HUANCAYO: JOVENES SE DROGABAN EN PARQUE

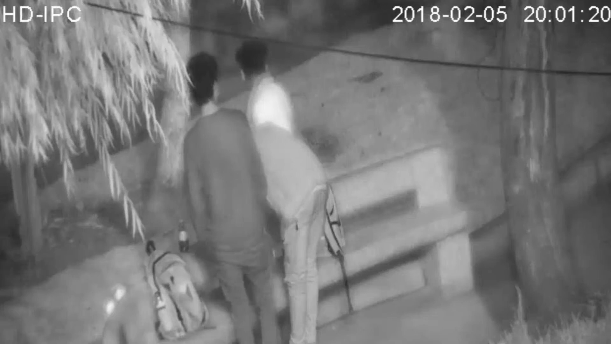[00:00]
Las cámaras de seguridad del distrito del Tambo captaron a tres sujetos armando una pipa para drogar. El hecho se produjo al promediar las 20 horas con 15 minutos en el parque Millotingo,
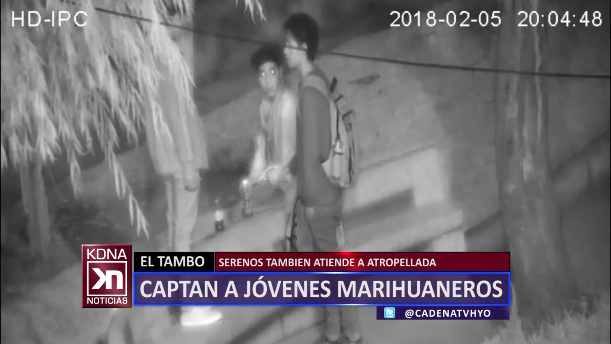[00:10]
hasta donde llegaron los serenos encontrando a estos jóvenes que tenían en su poder dos pipas y un sobre con marihuana.